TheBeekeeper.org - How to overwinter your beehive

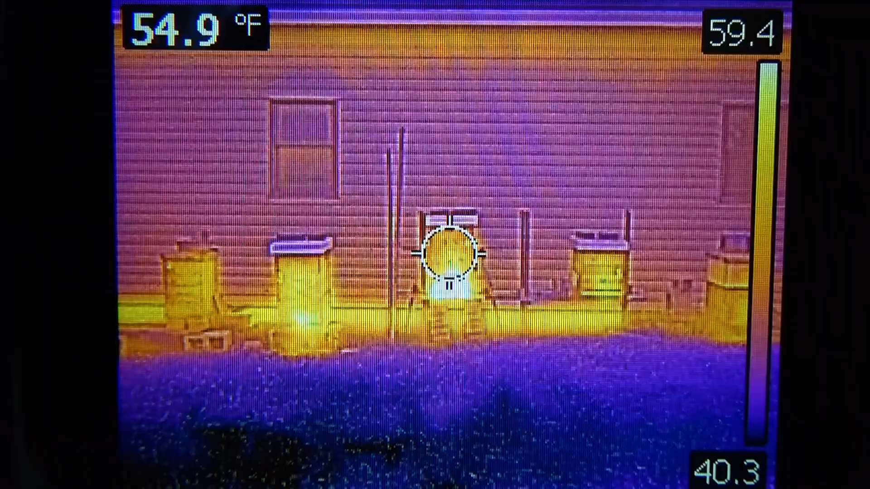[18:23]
On screen: spot 54.9°F
cameras and you get a thermal image of it some people use a stethoscope and actually listen to the side of the hive some people give a little tap and then the bees buzz their wings and exercise their muscles and make a noise so that you can hear them and then you find out where the cluster is located
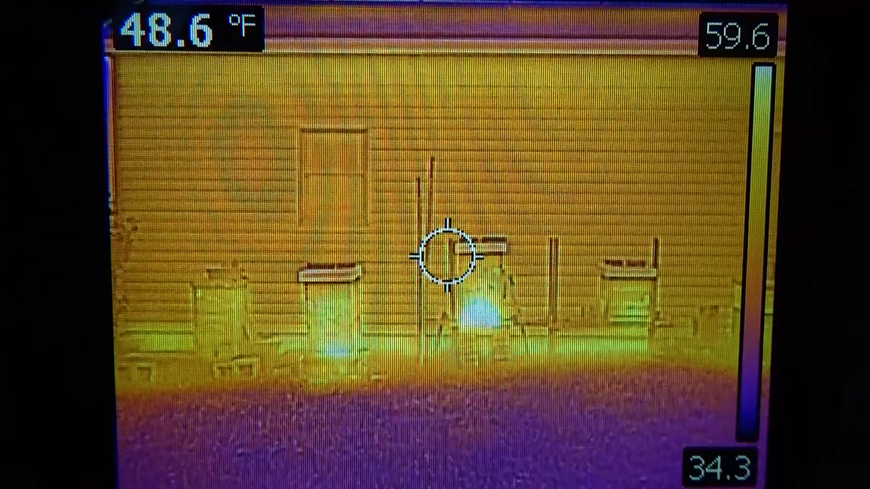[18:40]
On screen: spot 48.6°F
low or high in those boxes in a perfect world we want to keep those bees down nice and low because what's that tell us it tells us that they have plenty of honey stores still